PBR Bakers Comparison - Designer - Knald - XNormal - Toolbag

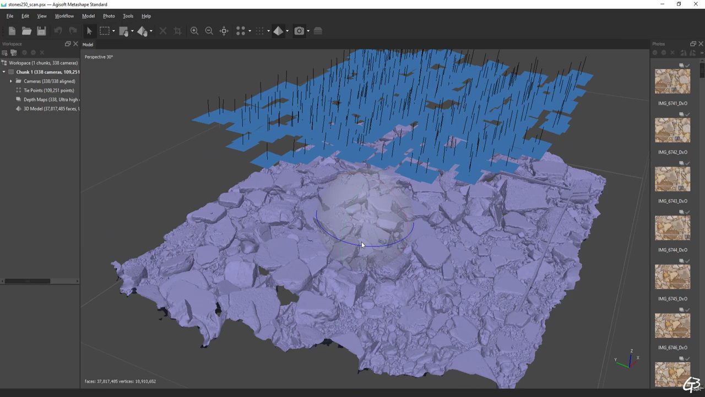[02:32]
This mesh is going to be used as our high poly model to present basic functionality and workflow for each baker.
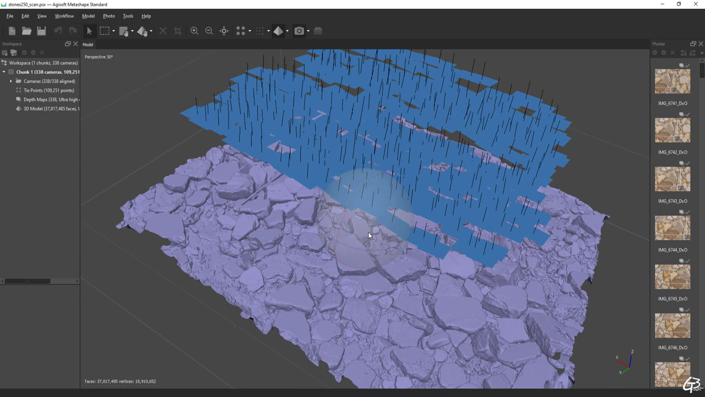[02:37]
Since the mesh wasn't too dense I decided to carry albedo information using
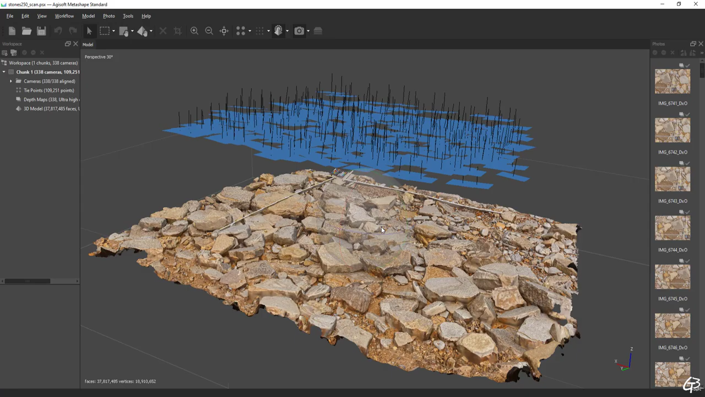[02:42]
additional texture and I generated a 16K large albedo map.
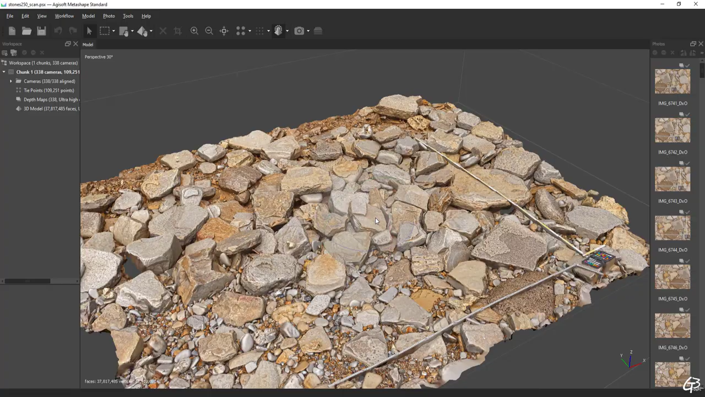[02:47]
As a backup I also stored color information in vertices.
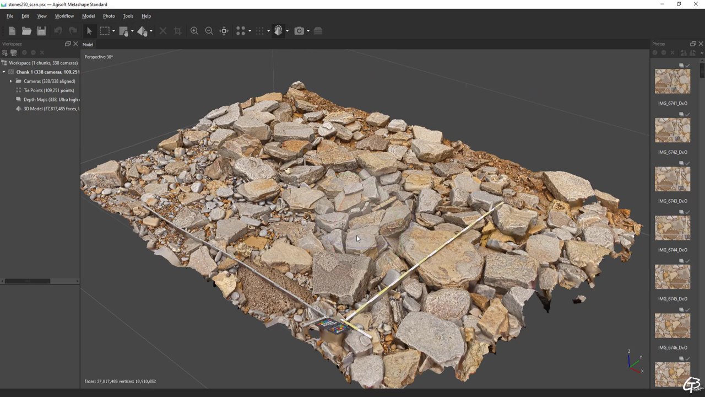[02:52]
Next I exported the high poly mesh as an FBX file and the texture as 16 bits TIF bitmap.
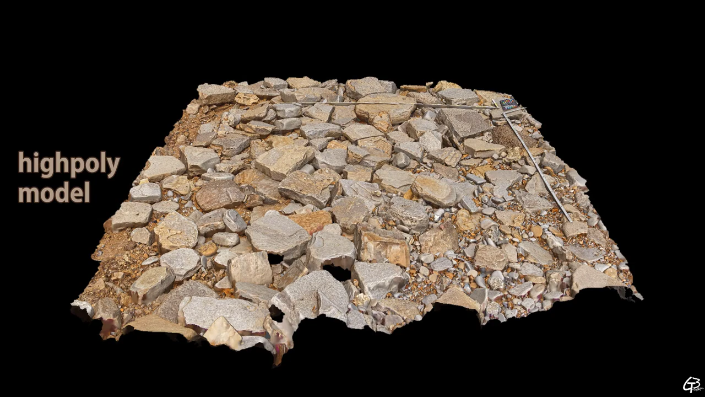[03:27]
high poly model into set of 2D PBR textures.